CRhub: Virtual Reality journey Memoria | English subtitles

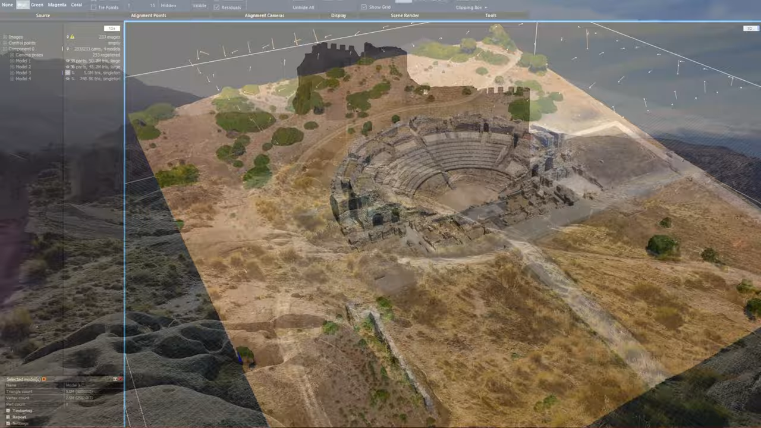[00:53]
Todas estas fotos las procesamos con RealityCapture por su rapidez, robustez y potencia a la hora de generar modelos tridimensionales.
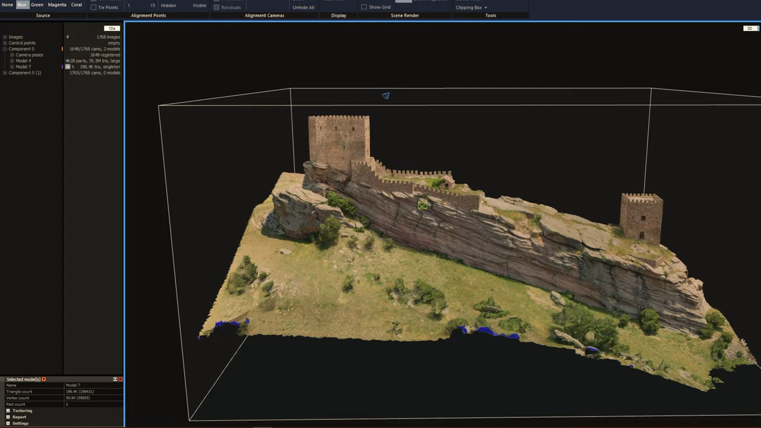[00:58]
La rapidez con la que RealityCapture alinea las imágenes nos permite determinar en el propio sitio de captura si hemos tomado los números suficientes de fotografías o si necesitamos tomar alguna más.